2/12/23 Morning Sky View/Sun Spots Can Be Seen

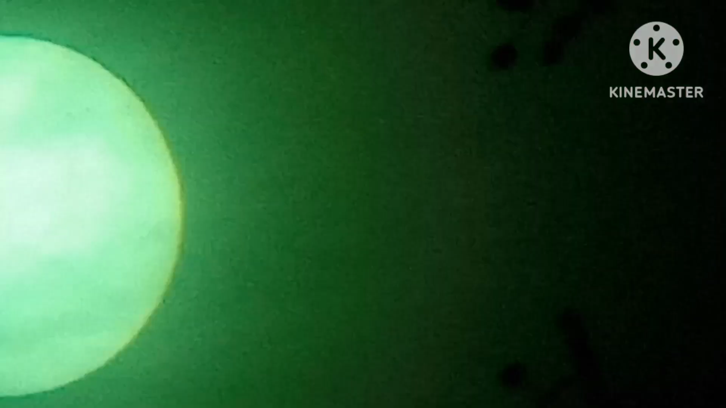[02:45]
Grabbing a little bit more in the silhouette this time.
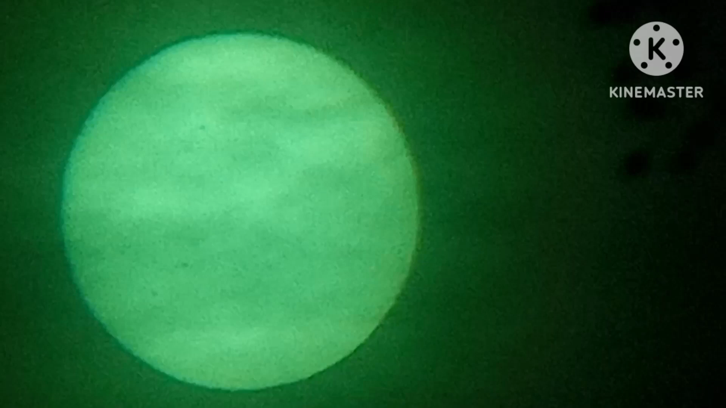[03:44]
Might be able to pull them out. I can see them at the 8 o'clock position. Yeah, stop freezing. Thank you. You can see two big ones at the 8 o'clock position. There's a lot of them this time.
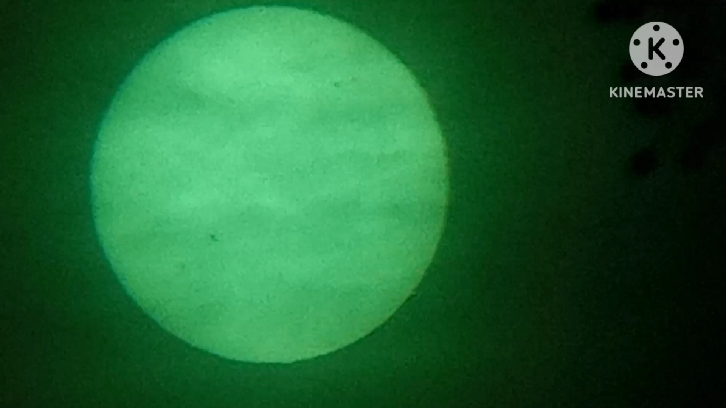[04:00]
Yesterday too. It might clear up later a little bit. Yeah, see, there's those two big ones down there.
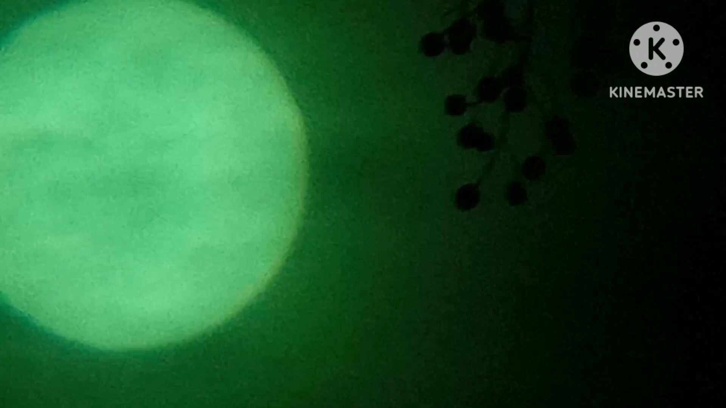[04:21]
Bird flyby. They all just took off.
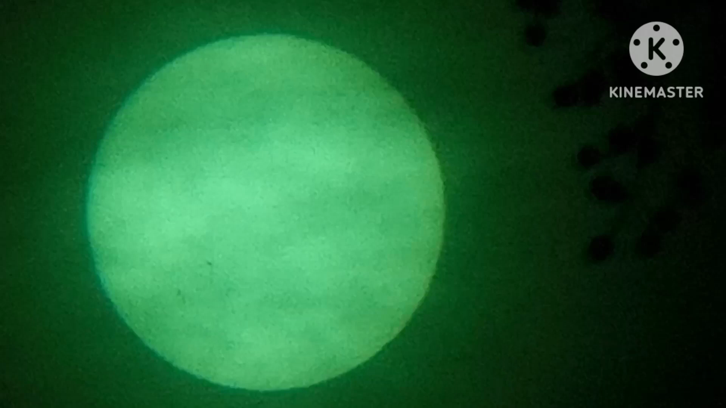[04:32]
Okay. Ooh, I can see the Sierra Nevada mountains. Let's get a close up.